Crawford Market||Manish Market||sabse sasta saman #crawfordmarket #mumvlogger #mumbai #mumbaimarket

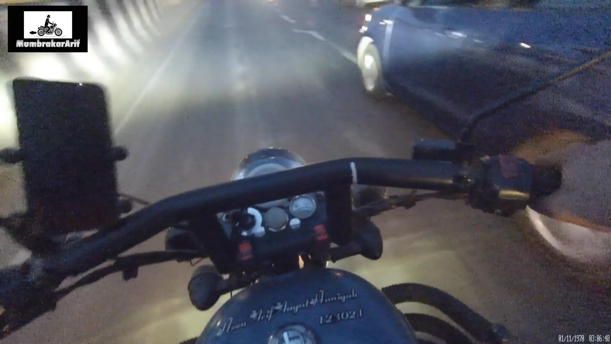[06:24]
कि तो अभी मैं निकल चुका हूं अपने घर के लिए जैसे कि आप सब देख सकते हो बहुत ट्राफिक है
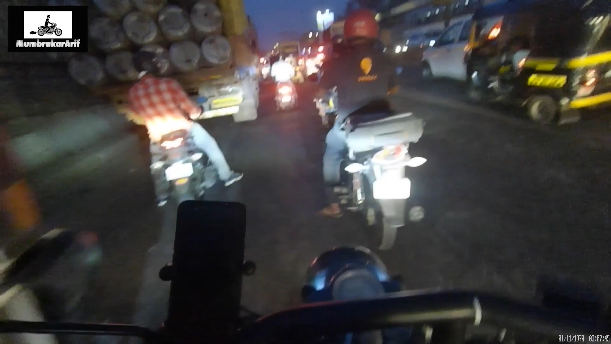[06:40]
कि आज का व्लॉग मुझे यहीं करना पड़ेगा कि आप
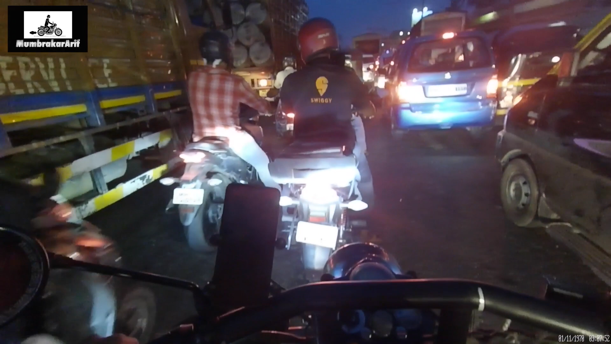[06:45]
सब देख सकते हो बहुत ट्राफिक है और बहुत डिफिकल्ट हो जाएगा मोटो व्लॉगिंग करना